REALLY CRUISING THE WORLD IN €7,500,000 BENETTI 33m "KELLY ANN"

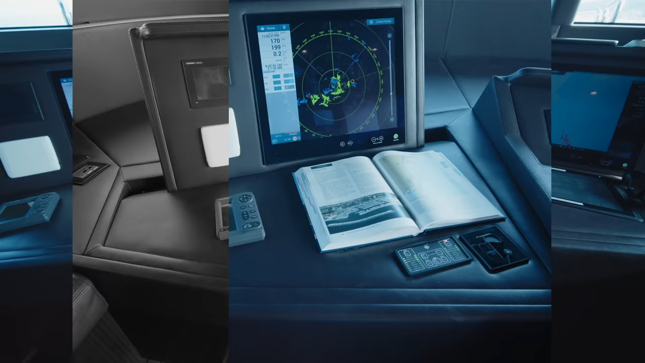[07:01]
The two large screens can be used for the radar, the GPS,